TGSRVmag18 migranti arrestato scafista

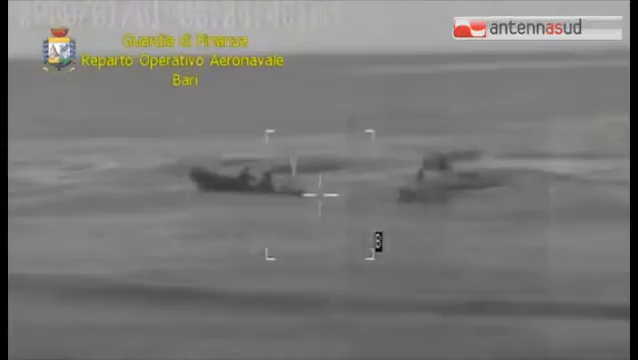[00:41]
L'imbarcazione era stata notata in mattinata da una vedetta delle fiamme gialle, mentre si avvicinava alla costa salentina, circa 7 mila da Tricase.